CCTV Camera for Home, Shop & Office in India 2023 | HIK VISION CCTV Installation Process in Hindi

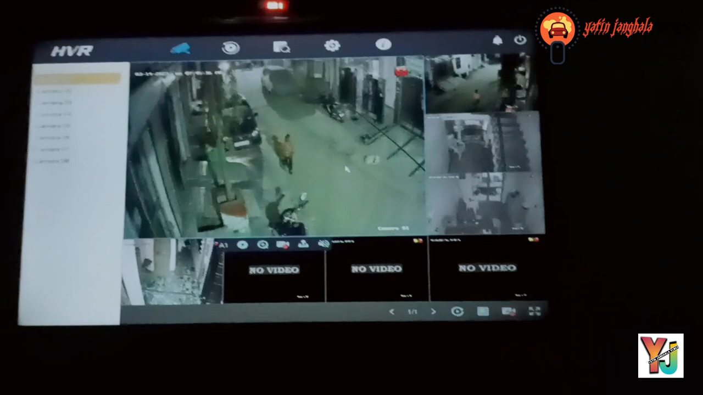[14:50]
देखो भाई तो अभी आपको जो कैमरा दिखाया था वो ये वाली फुटेज है, देखो
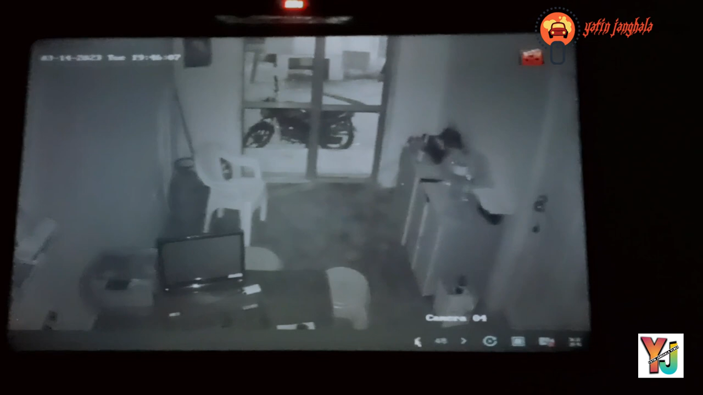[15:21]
बस ऐसे ही रहता है वाइट एंड ब्लैक का। तो देख लो भाई कितना डिफरेंस आएगा, देखो ये तो बिल्कुल चांद नसा दे रहा है, दिन ली काट दिया हो, और ये रात का ही आएगा। और ये तो आपने देख ही रखे हैं ये बाहर के, ये थी हमने 5 कैमरे लगा रखे हैं अभी,
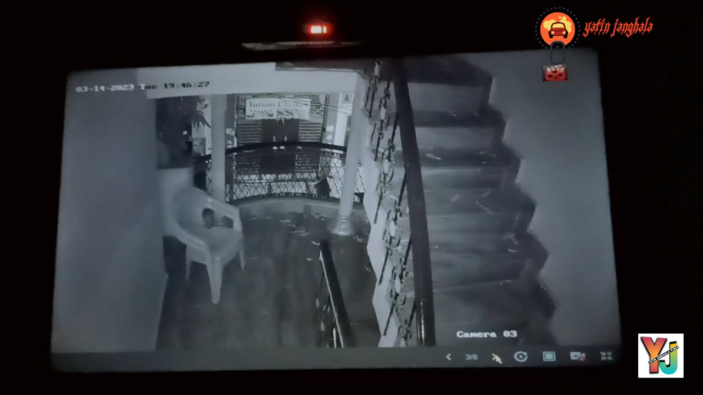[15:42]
ये तीसरा है, ये चौथा है और ये पांचवा है, और अभी 3 और लग सकते हैं इसके अंदर। देखो 3 और खाली आएंगे, और इसके अंदर एक और चीज़ आएगी, जैसे कि आईपी वाले नहीं होते जो कि नेट से चलते हैं,